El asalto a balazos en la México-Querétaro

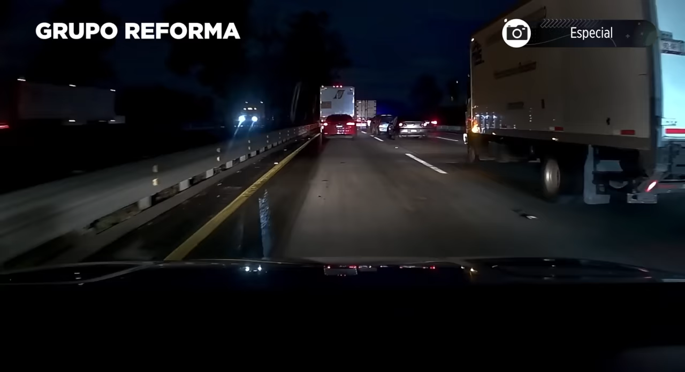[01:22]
los rodeó un Mini Cooper y también un Jetta que se observa más adelante. En el retén de la Guardia Nacional se hace el efecto cuello de botella.
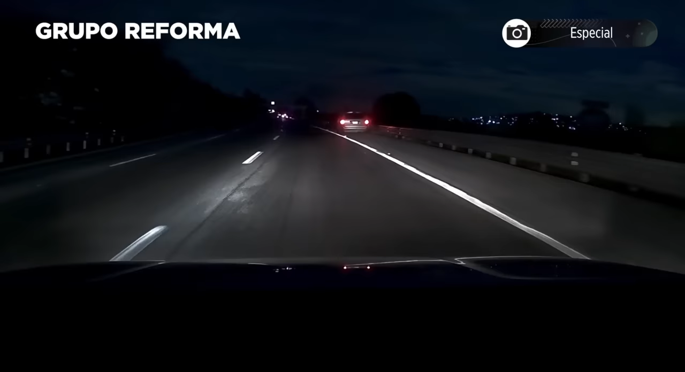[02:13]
Atacando a los escoltas, comienza el robo del camión de carga. Tras el accidente de las escoltas, el camión con la carga avanza seguido de la pick-up blanca con estrobos y un tractocamión sin caja, al cual conectarán la carga robada y se la llevan a algún punto de Hidalgo o del Estado de México, donde roban los productos y abandonan el tráiler.